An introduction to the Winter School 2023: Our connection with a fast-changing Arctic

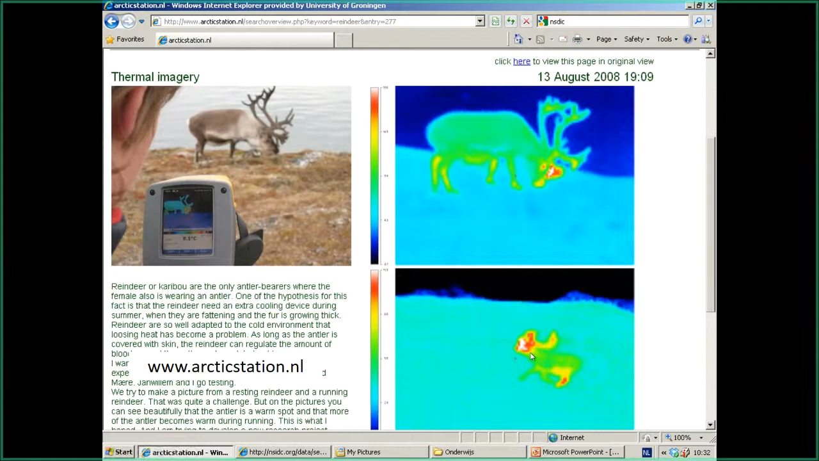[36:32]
And then we ran after the reindeer for some time and suddenly you see that much more of the antlers are emitting heat. It's just the reindeer is getting warm because it's running and it emits heat, not with the body, but with the head and the antlers and the legs.